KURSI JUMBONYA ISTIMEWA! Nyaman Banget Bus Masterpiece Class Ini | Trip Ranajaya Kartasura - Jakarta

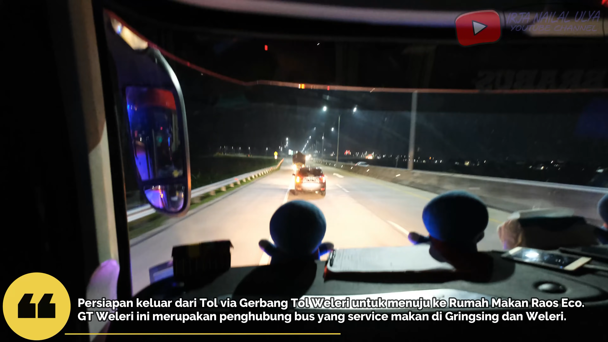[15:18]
Sekarang perjalanan saya naik bus Trana Jaya sudah keluar tol.
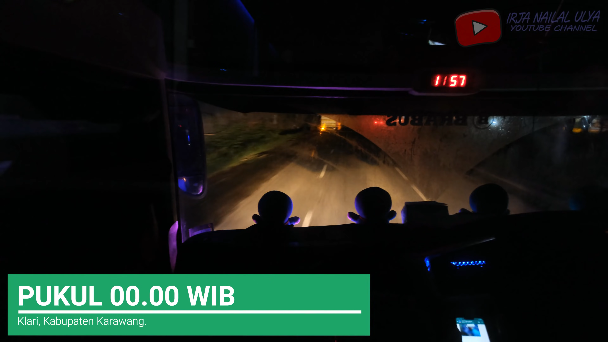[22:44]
Teman-teman, tadi habis dari rumah makan saya tertidur dan bangun-bangun sudah sampai di daerah Kelari.